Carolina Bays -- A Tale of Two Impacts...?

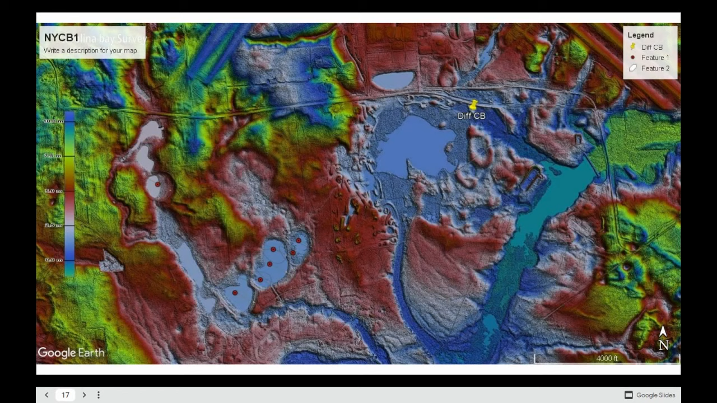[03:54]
There are some over here that didn't even get marked like this one right here. And there's one right here, probably because of their more northerly direction to their axis. You know, they didn't quite fit the mold. They didn't fit the pattern. But let's take a let's take a look at a few more.
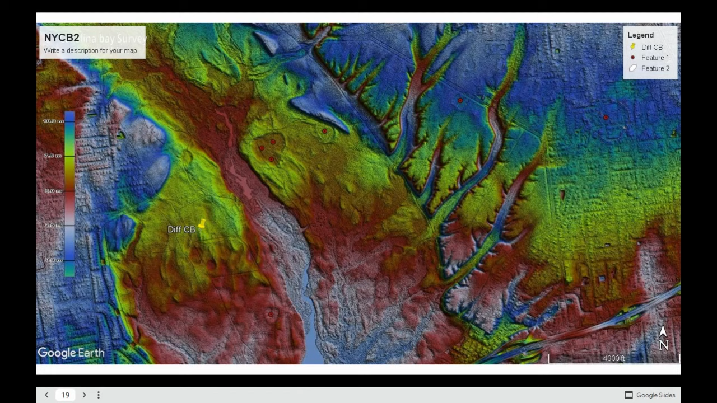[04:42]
You know, we also see that a few, we also see that there are a few more bays here that were not marked, you know, like I think these bays right here. I think these are bays here that aren't really marked. But that's, you know, that's fine. It just they, you know, just don't quite have that same same pattern. Okay, and then let's look at let's take a look at one more grouping of bays here on Long Island, New York.
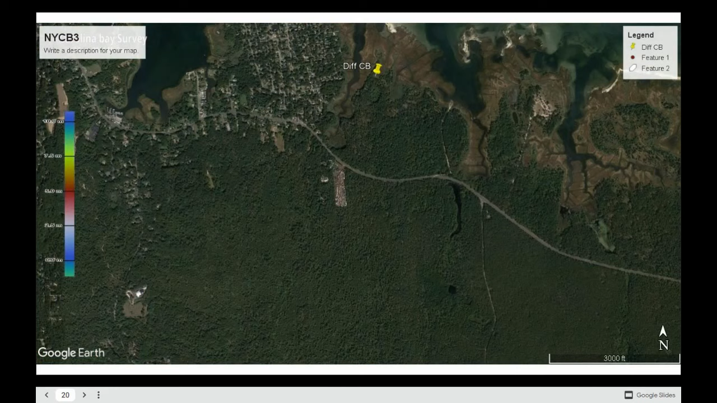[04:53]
And for these, you really kind of do need to see the LIDAR to make them out. I think there's one right here. Let's check. Yep. Okay, so I think there's one here, possibly one here, maybe one here, another one here. But you know, these are these are much harder to pick out.
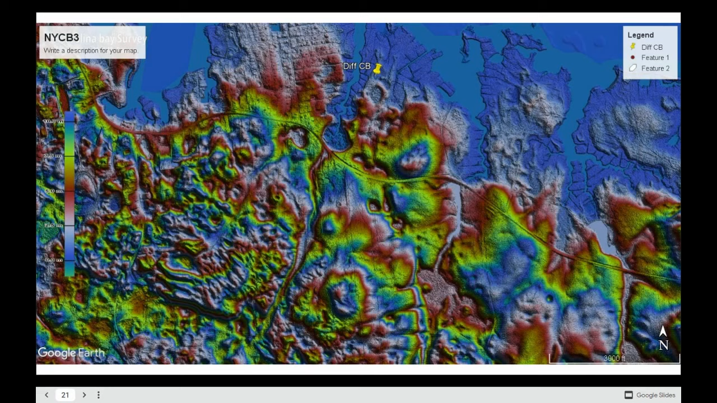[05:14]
But one of the things that I noticed here is that they really do kind of remind me of bays that I have seen before. But they're much farther south. And let's take a look at those real quick. You know, now this area is all the way down closer to where I live in South Georgia.
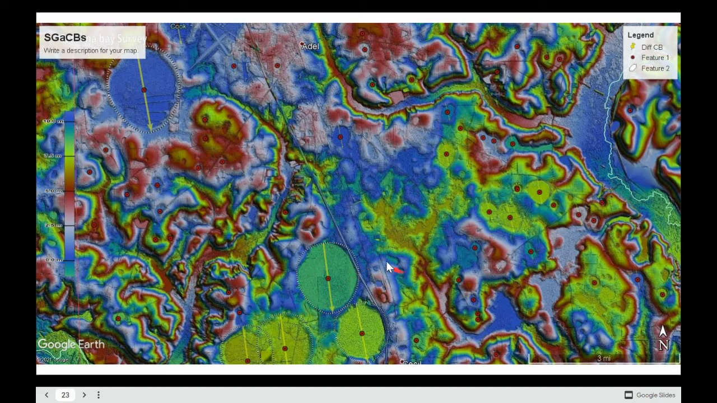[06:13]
You know, they are a little more circular in shape, and they have more of a northerly direction to their orientation. And so, you know, again, there may be a size difference between a few of them. But let's go and take a look at them side by side. And, you know, here, you know, you can clearly see how similar they really are, you know.